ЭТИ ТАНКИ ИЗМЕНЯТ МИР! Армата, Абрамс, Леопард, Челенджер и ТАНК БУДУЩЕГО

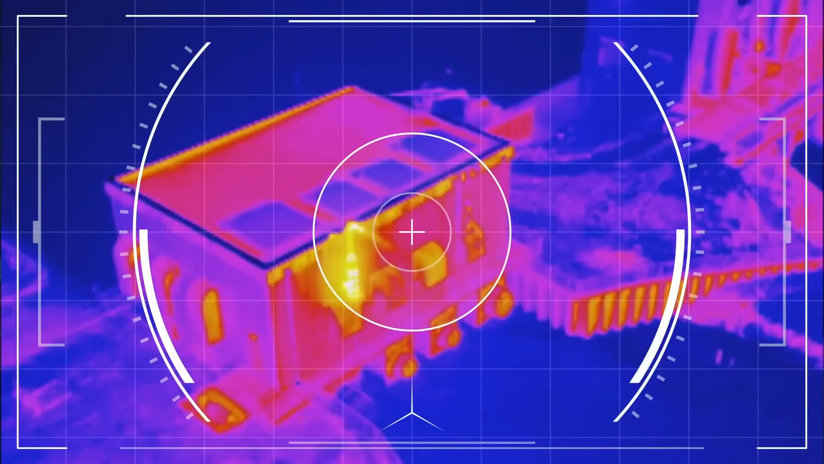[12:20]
Это может быть достигнуто посредством интеграции систем наблюдения и автоматического поиска, работающих в широком диапазоне электромагнитных волн,